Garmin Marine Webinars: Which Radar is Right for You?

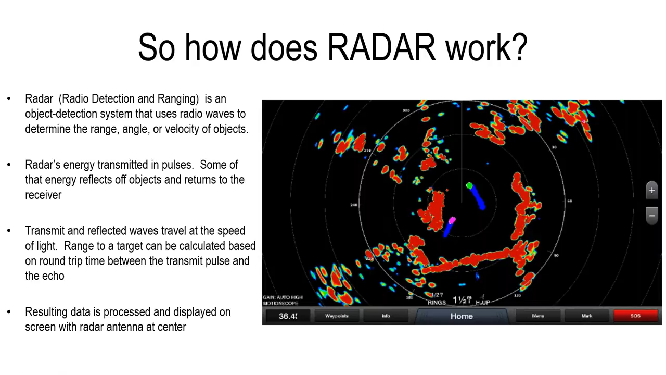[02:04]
So these could be a vessel coming towards us, a vessel going away from us. And that's a function of our solid state magnetron radars that we'll get into a little bit later in this webinar. So what are the benefits of radar? I remember years ago when I was, this is probably 25 years ago, I live in Florida. The first time I went out with a very seasoned sea captain, and he said, once you have a radar on your boat, you'll never have a boat without radar. And I didn't understand it really in Florida, because we don't get a lot of fog, but we get a little bit of fog. The thing that we use it for here a lot is running around storms, because the storms can be smaller,
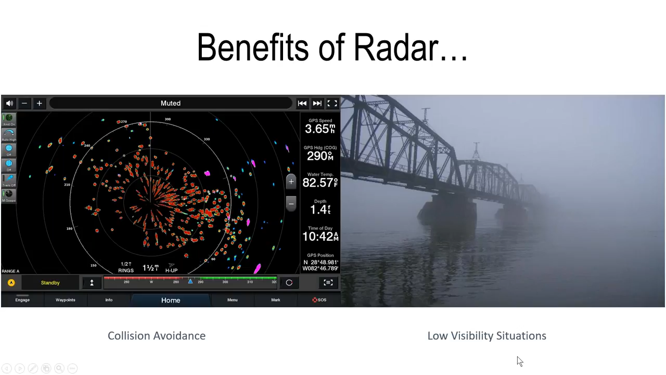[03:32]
many years ago where the fog was this thick in Florida, and you could hear boats running at full speed. So it would have been nice to have a radar on the vessel just to see in which direction if they're heading towards me. Benefits of radar here. Navigational assistance, you know, both coming into land and coastal. Yes, these are older screenshots. But what you're actually seeing here is us coming in into this area here, and our vessels here, and we're actually using the radar overlay along with our navigational chart. So we can actually do two things at once to give us better situational awareness.
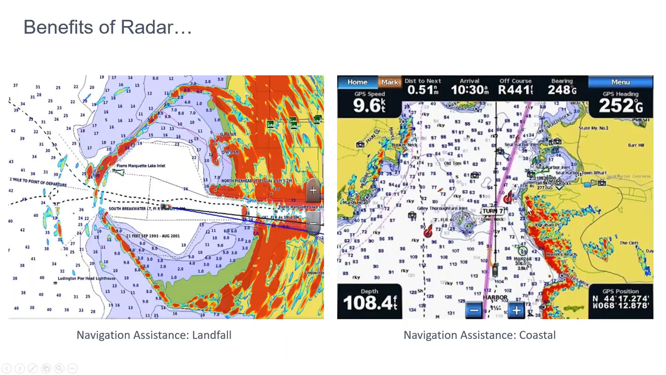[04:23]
And then that is also showing the radar overlay, which is right here. So that's obviously giving you real-time information of the coastline, the shoreline, you know, and any other information on the screen itself.
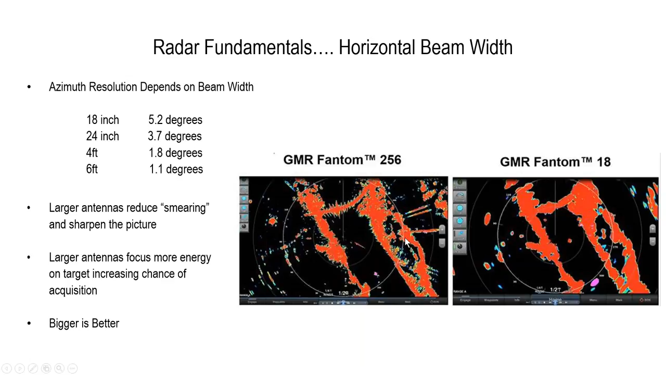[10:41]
So this is 250 watts of solid-state power and a six-foot open array. In the same area here, so just kind of give you an idea of what you're seeing here with some of the targets and the detail of the shoreline along here. And then back on the horizontal beam.
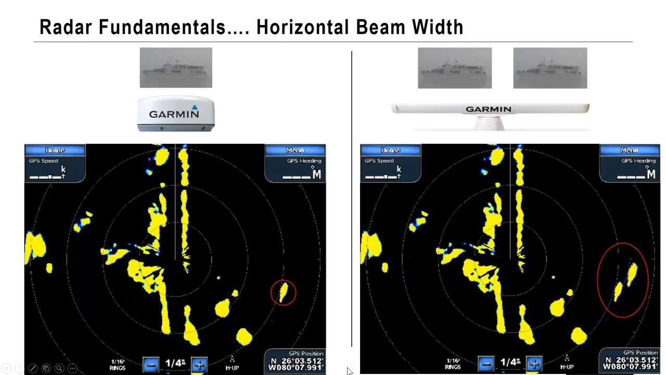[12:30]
So it's going to pick up one, two. This beam being so wide, it just shows that target is one single target. So a good illustration is when you're moving up into radars, the larger, the bigger, the better, the more power and narrower horizontal beam width.
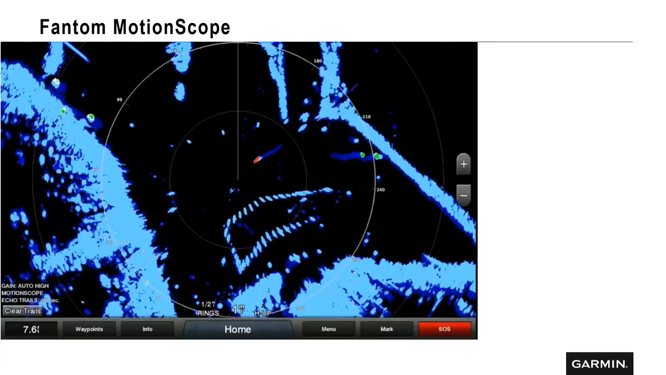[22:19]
So this is a good example of motion scope, situational awareness, and how those Phantom radars are really beneficial, you know, to people, new people or people that are very familiar with radar. It just paints a great picture. This is a screenshot. I use this screenshot a lot. It comes from one of our sales managers. He took it a few years ago. It just tells a great story about a lot of things that our Phantom radars can actually show you on the screen. And in this instance here, we're going to just highlight the weather.
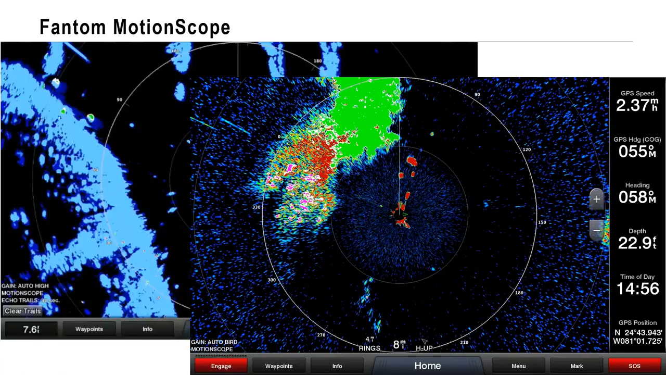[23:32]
We're also going to use this for birds later on. And can you pick out where you think the birds are in this screen? So we'll be back to that later on. So with the Phantom series, we have an 18 inch and a 24 inch.
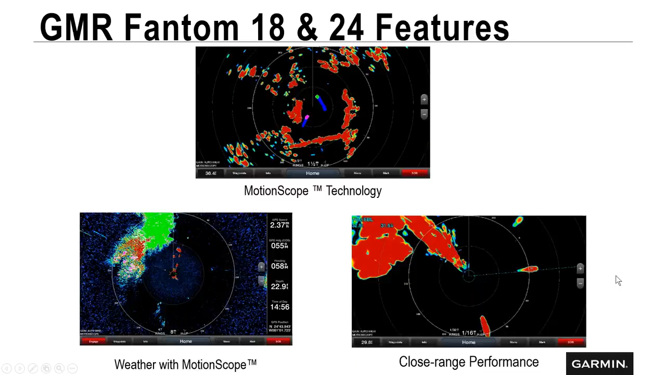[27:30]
We have echo trails turned on. We talked about weather. This is really close range, so we can go down, all the way down to about 20 feet. And then the dynamic auto gain, which we talked about, so that'll just adjust to your surroundings for the best performance that you can get out of it. We have VRM and EBL, so the variable range markers and electronic bearing lines that allow you to rapidly measure the distance and bearing to a vessel and to land. So that's built into this. And then you have radar overlay.
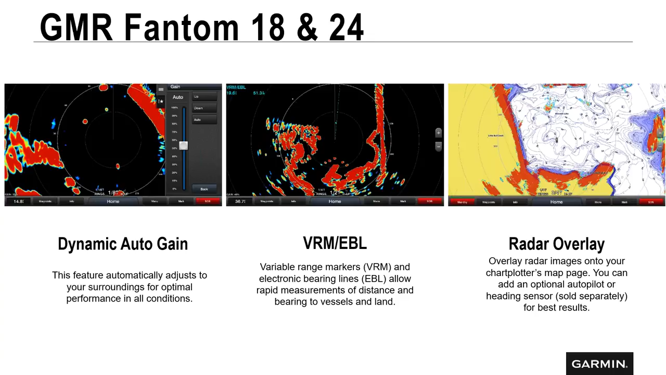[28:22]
Obviously, to display on the screen, you want to make sure that you have a smart heading sensor when you're doing radar overlay, or you're going to see a lot of movement and drift and it's not going to sync up properly. So just remember to have a smart heading sensor. Obviously, a Garmin autopilot would act as that.